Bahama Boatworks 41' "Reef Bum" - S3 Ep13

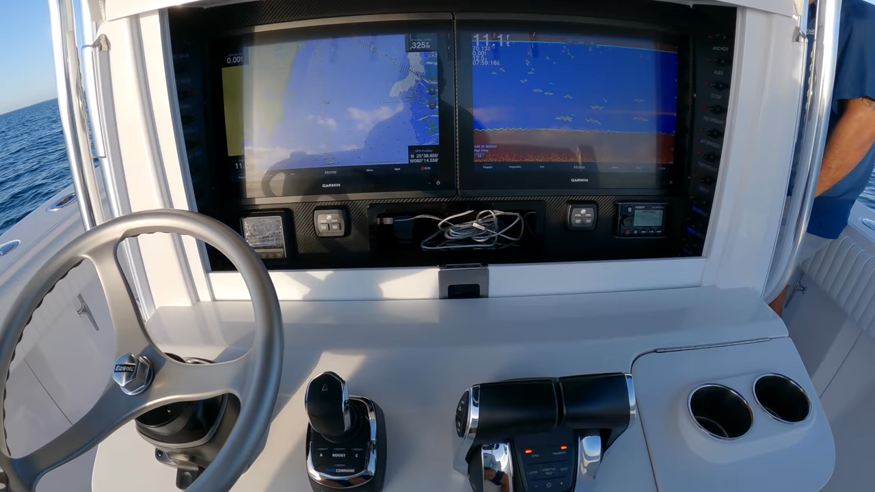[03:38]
They have Optimus 360, beautiful satin Edson wheel.
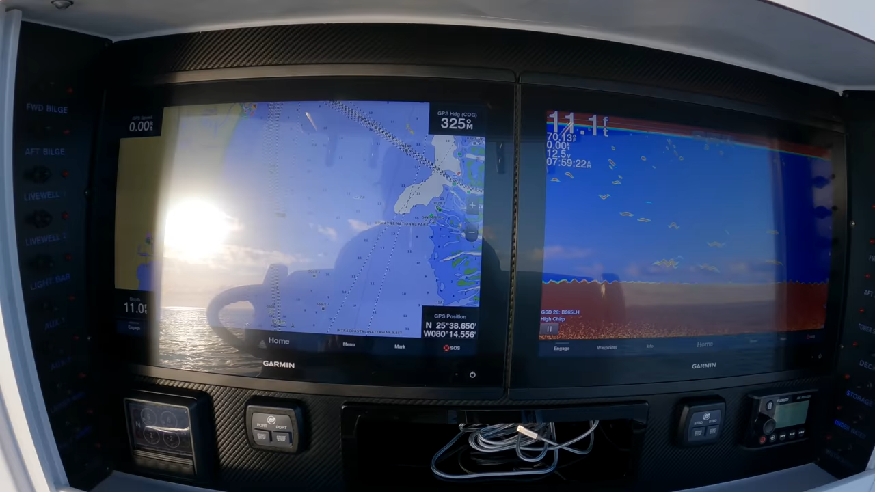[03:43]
You got two 16 inch Garmin units right here, and if you look right up above, you got two 12s up in this space.